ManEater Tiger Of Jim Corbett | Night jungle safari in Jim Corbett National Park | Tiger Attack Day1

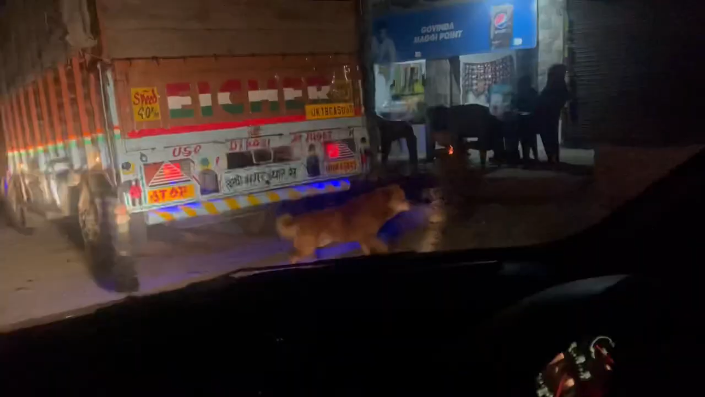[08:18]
पानी लेने के लिए अभी हम यहां पर रुके हैं दरा,
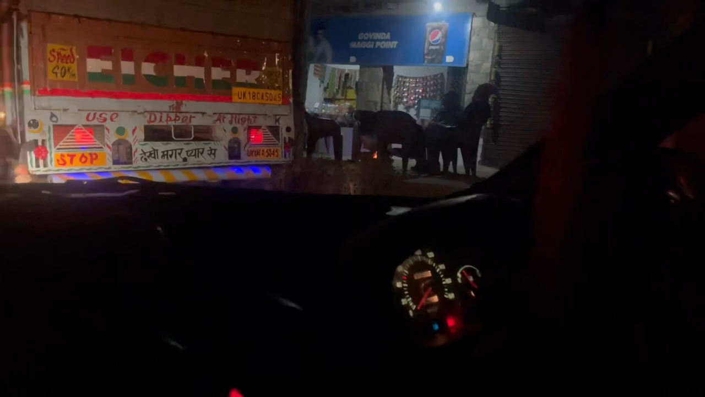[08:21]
पानी लेंगे फिर आगे की तरफ निकलेंगे, अपना कारवा, अपना रास्ता आगे जारी रखेंगे,
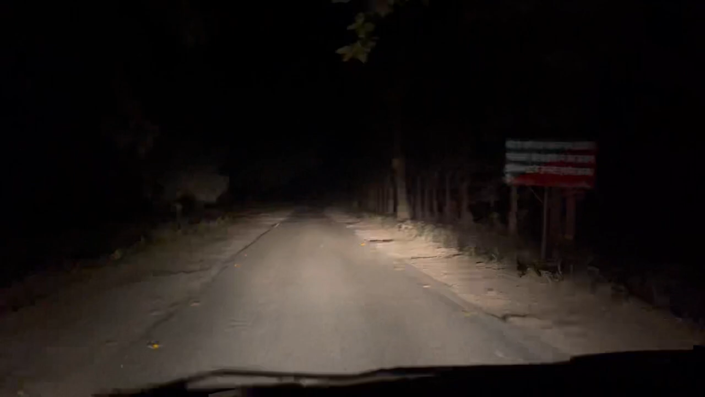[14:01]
आराम से देख रहे हैं कि आज जो नीज आयती वो यहीं के आई तो ने जरा आराम से चले कर देख रहे हैं क्या पता आज किसमत अची हुई तो हमें दिखी जाए ता बाग
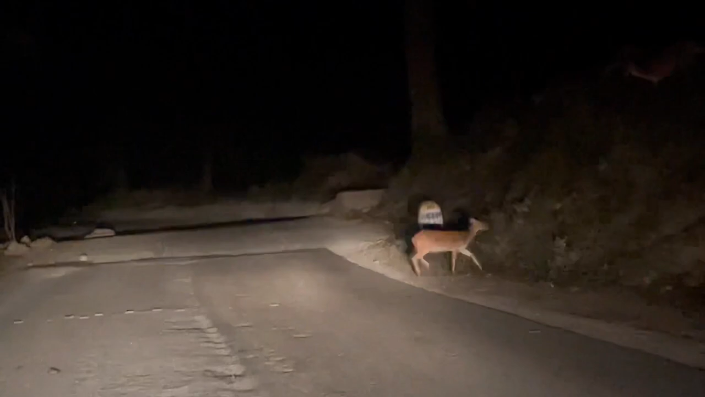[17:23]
वो सामने का है इस भाद लो भी हिरन ही है